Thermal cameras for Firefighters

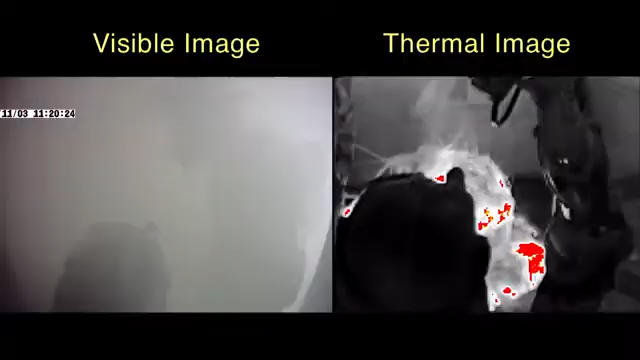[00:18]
The footage you're seeing now demonstrates the camera's ability
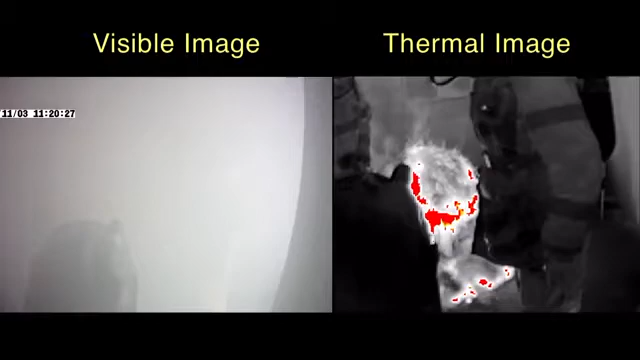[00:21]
to see through heavy smoke conditions which are commonly found at every fire that we find inside a structure.
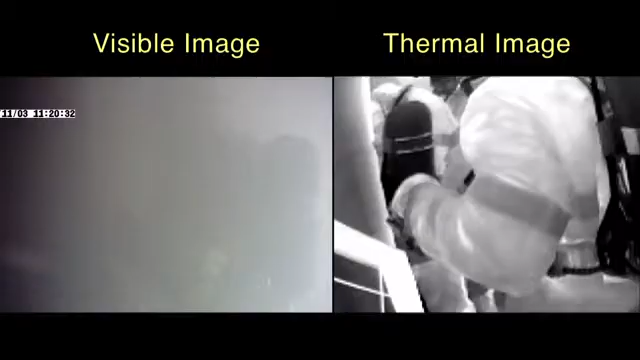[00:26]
A thermal imaging camera allows us to account for firefighters and also to account for their firefighter safety.